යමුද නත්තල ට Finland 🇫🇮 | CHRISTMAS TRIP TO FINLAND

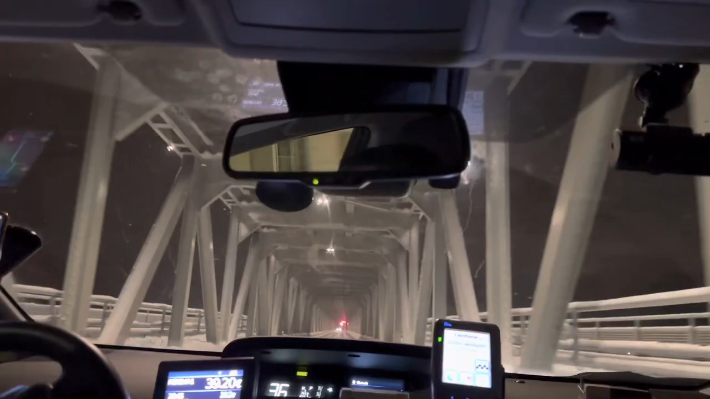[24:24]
On the left side there is Kendall Bridge. Okay. And under this like there is river and river is frozen. Oh, river is frozen.